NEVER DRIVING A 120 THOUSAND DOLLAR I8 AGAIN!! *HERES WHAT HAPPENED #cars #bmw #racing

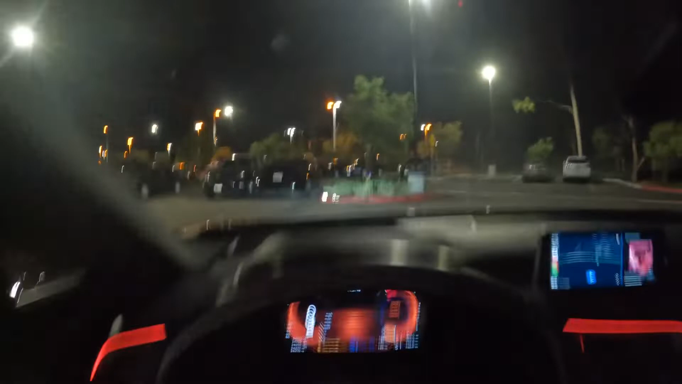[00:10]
and i like the heads up display right here it's sick yeah it's really good